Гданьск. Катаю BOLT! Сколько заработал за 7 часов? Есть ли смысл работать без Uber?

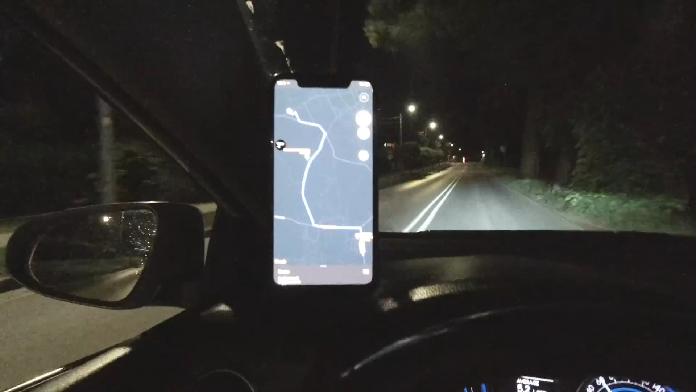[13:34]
И буду забирать оттуда как некоего Рафала.
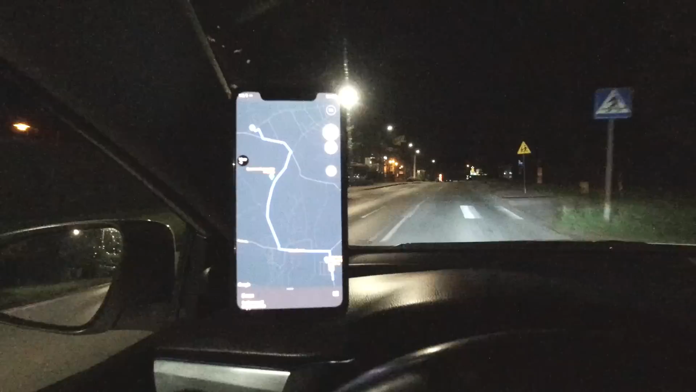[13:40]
Блин. Вот только что была интересненькая ситуация. Олень поднял голову. К счастью, ехал с дальним светом, мне кажется.